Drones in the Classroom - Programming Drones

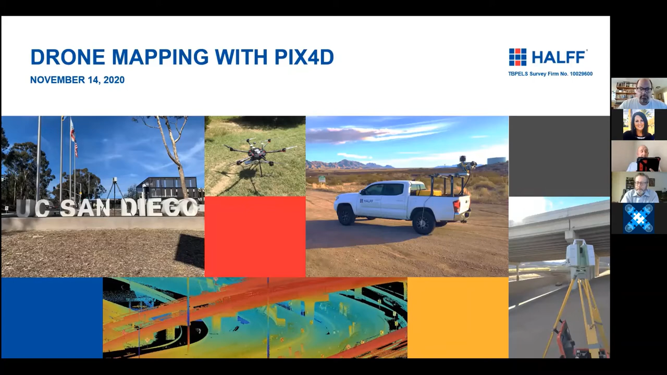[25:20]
drones and getting into mapping with Pix4D. So just a little bit about myself. I'm a certified photogrammetrist and work for Half Associates.
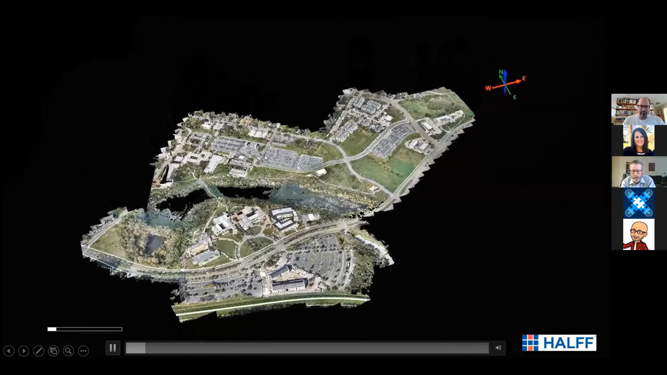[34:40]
what we're ultimately trying to get to for our clients, or what's so amazing about using drones for what we do, or mapping.
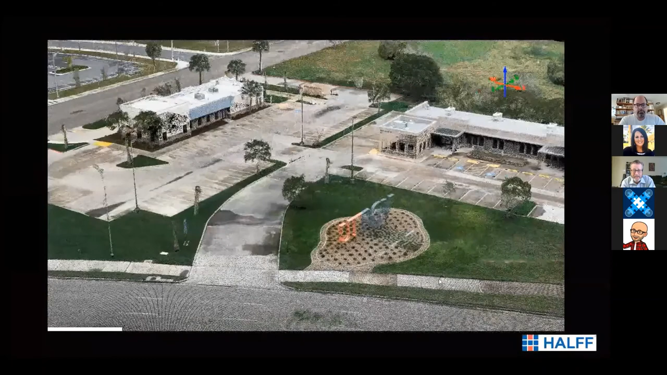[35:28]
That's changing, and I'm sure that will change rather quickly.
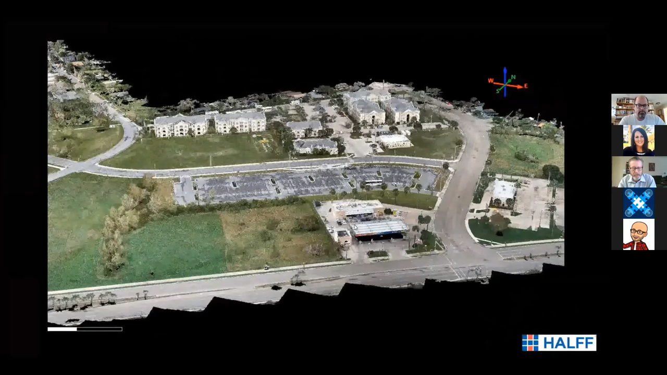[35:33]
And I'm going to keep moving on here so that I get time for Roger, but you get an idea of not only the breadth of this data, what you're getting, but what you can do with this data.
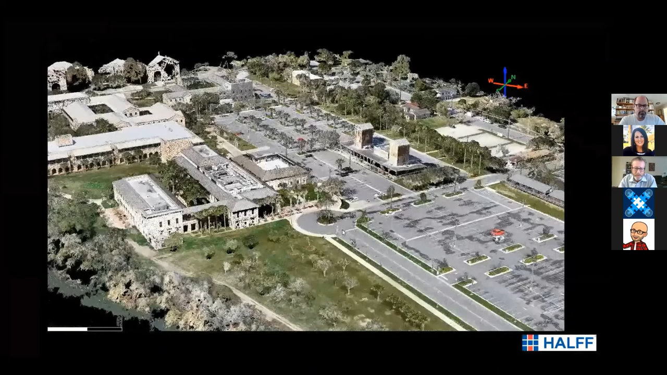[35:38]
And we're just starting to, you know,